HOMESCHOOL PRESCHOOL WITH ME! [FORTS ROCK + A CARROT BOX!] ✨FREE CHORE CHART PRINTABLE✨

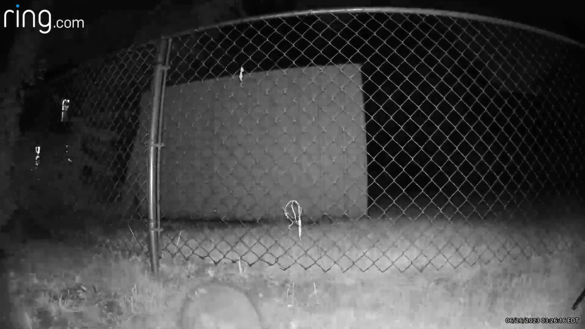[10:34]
motion activated so we set it back there by the fire pit and we had like a billion different things
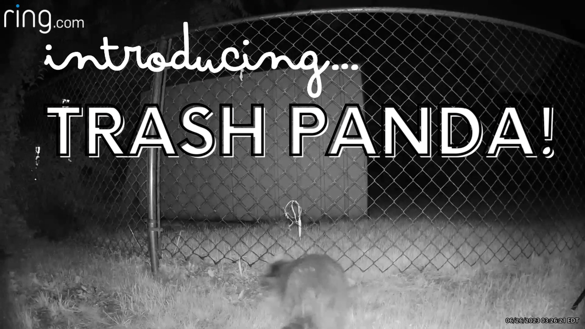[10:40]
that popped up on our phones because there is activity in the backyard and as it turns out it was initially taken by a raccoon and raccoons as we've learned in the past don't seem to really enjoy produce so the raccoon grabbed it down and then trashed it and then later on a groundhog actually came and ate it and then the second carrot the next night the